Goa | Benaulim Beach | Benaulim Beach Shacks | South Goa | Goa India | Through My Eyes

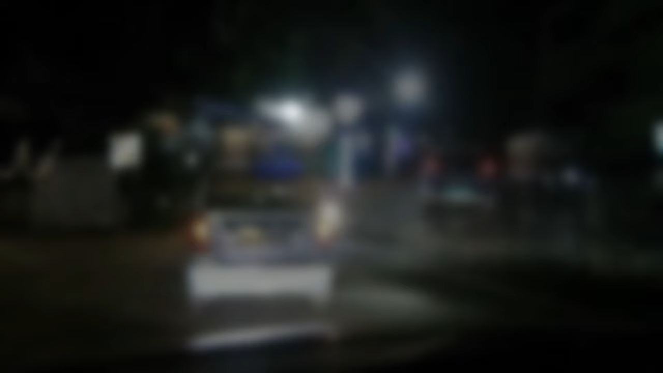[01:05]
the ideal time to visit is the dinner hours.
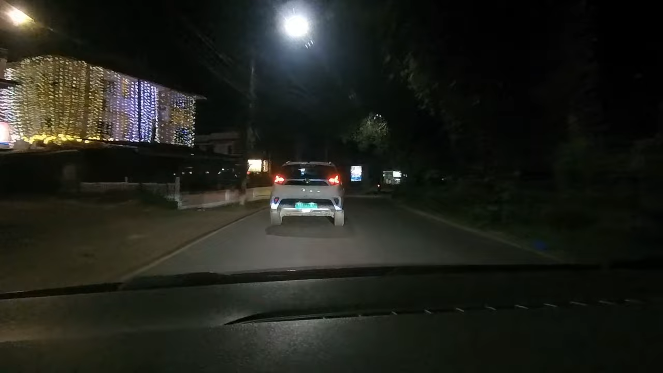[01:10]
Here is the Maria Hall and the straight road will go to the KLC Beach,
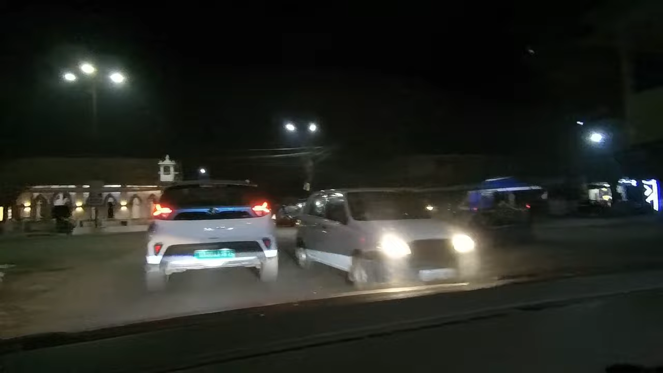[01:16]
and taking right from here will lead to the Benaulim Beach.
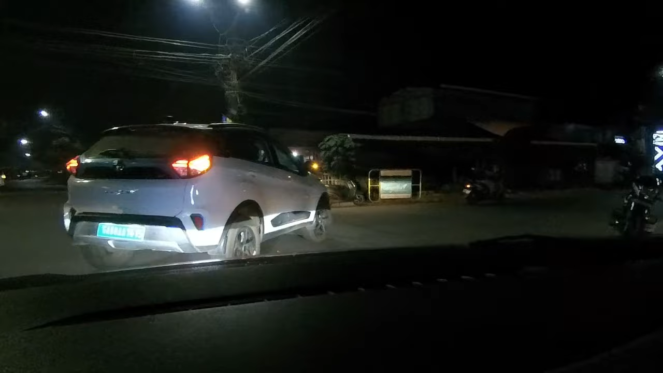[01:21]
Here in the right side is the Maria Hall.
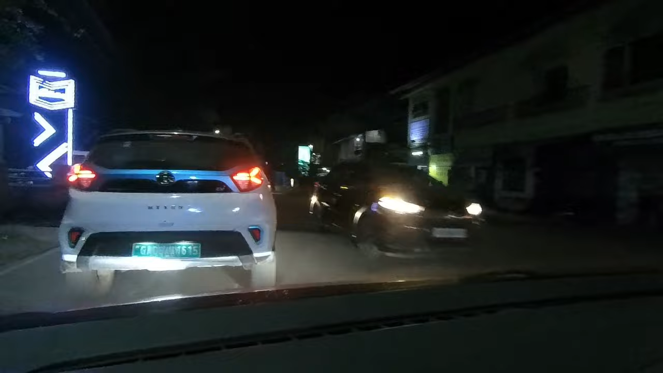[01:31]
All that you'll see here, these buildings, this whole is the residential area of Benaulim.
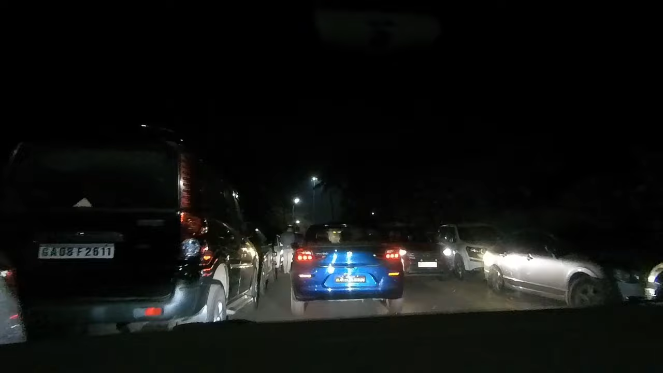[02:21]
So now we have reached the Benaulim Beach and you can see so many cars are parked here and there is a lot of rush. Although it's almost 9:30. The whole crowd here in the Benaulim Beach.